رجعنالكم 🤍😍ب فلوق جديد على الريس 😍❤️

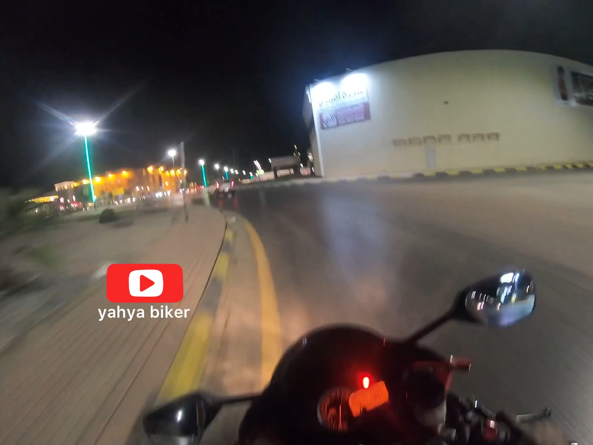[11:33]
لان لو تدوس ترى بيبوش معك ويزلق بك. خلك رايق وتلفت من اليمينك وجايك، ودائما توقع اي شيء حتى لو واحد له الطريق او لك هند. بعضهم يراون ثم يخطم عليك، ثم الدباب يصير الفرامل عندك قدام قوي، حتى لو ضغط ورا ما يمديك اصلا، يعني هو بيبلاك. يعني خلك مركز دائما، خلي عيونك 100%،
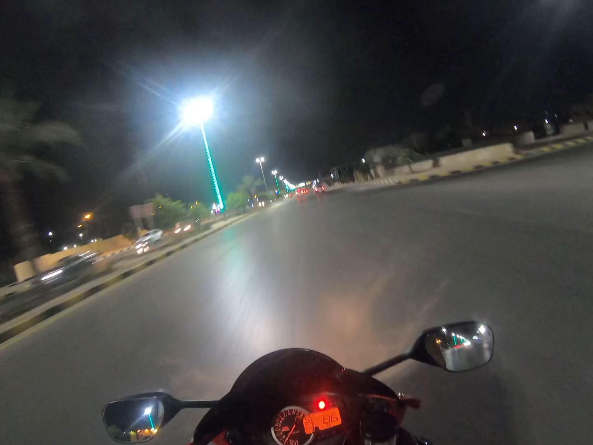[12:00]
بدل ما هن 6 على 6 خلها 100%. عسر يسر بعد. هذا الشارع عنيزة حي الفهد، ما شاء الله عاد
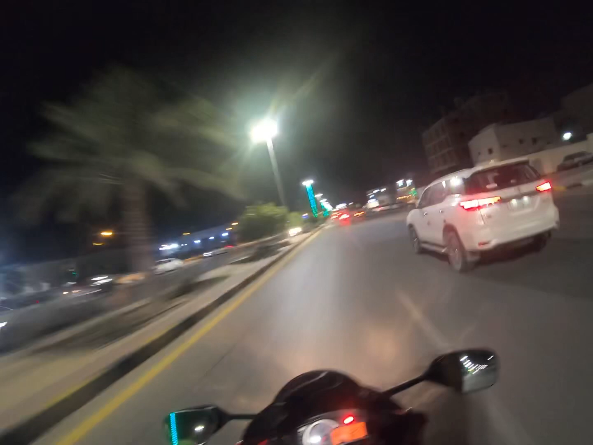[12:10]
كل فترة وفترة يطلع محلات جدد ومشاريع حلوة. هذا وقت الياقة. ايش بعد؟ ايوه ايوه لا تلف علي. شو ما في اشارة ولا شيء. خلنا اروح عنك. شكرا يا رعلك سيرة يا حليلة الصغيرة ذي. ايوه ابعد عن طرف الرصيف دائما، خلك هنا، خلك امورك بالسليم، لان ذا
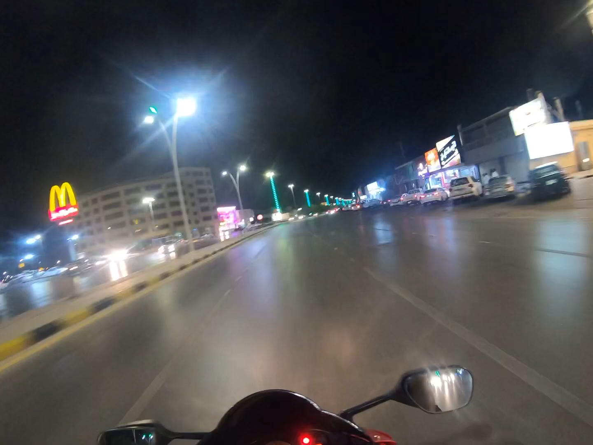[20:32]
جالسين الاجواء الحين والله بردت، اجواء حلوه يعني مو برد برد بس يعني اجواء حلوه تساعد الطلعات. هذا شارع الفخريه بعنيزه، هذا وودن كوفي، عاد ما ادري نطقته صح ولا جبت العيد بعد. المهم الشارع ذا يعني كله بو مطاعم بو كافيهات بو اسواق ما ادري ايش قال لهم. هذا بي سافن كوفي، هذا الشا ونجمة حزاز زي كذا.